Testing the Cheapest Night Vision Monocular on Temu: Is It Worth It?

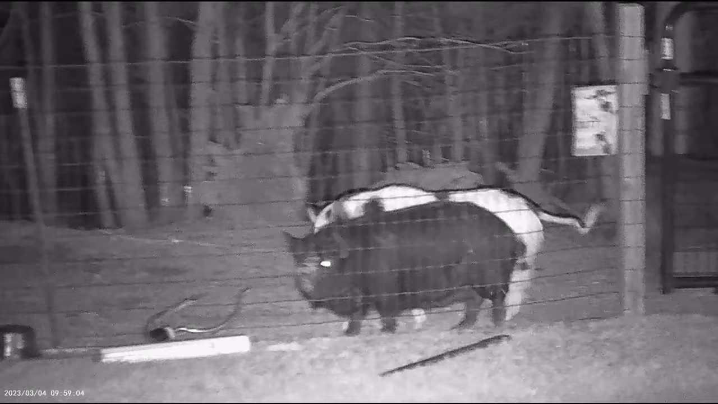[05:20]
And there you have it. The IR light is on, which brightens everything up. You can see this video looks great. It's about 90% overcast right now while I'm videoing, and I'm approximately 200, 250 feet away. And I don't even have it zoomed in, so that's pretty good.
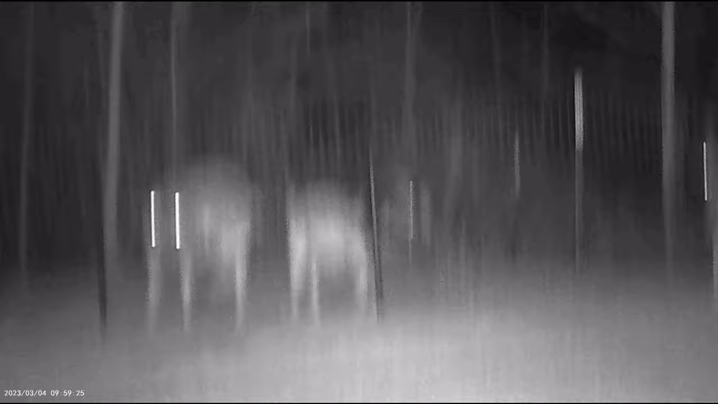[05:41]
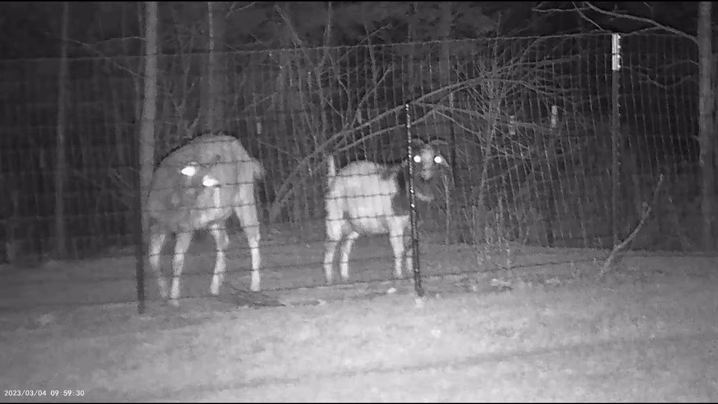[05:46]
I'm going to go ahead and try the audio on the video so you guys can hear what it sounds like. Testing one, two, three, three, two, one. Test out.
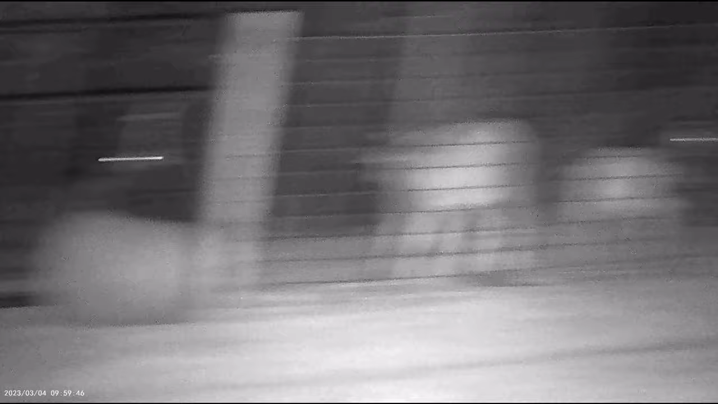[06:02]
I left the audio on this whole video, and you can hear the goats in the background bang. So now it's raining, and I'm using the actual audio from the camera.
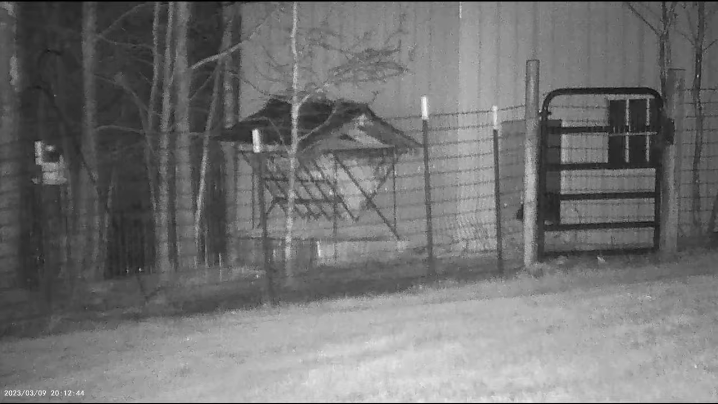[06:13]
And with that, I'm going to try to zoom in and see how fast, so you can see how fast it zooms in. This is it zooming in over at the feeder. That is totally zoomed in right there. So zooming back out. So we just saw the video.